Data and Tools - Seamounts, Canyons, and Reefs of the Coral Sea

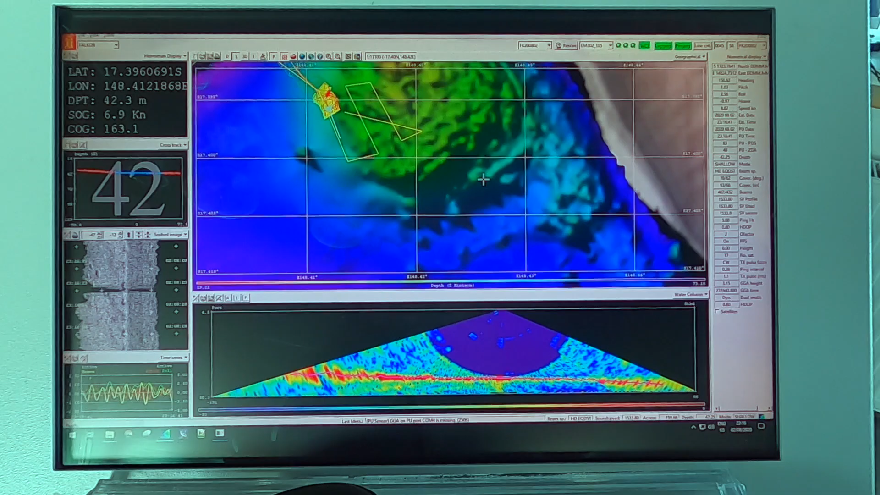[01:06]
this allows us to collect bathymetry data of the sea floor in much higher resolution than what is available to us with the satellite imagery that we have now.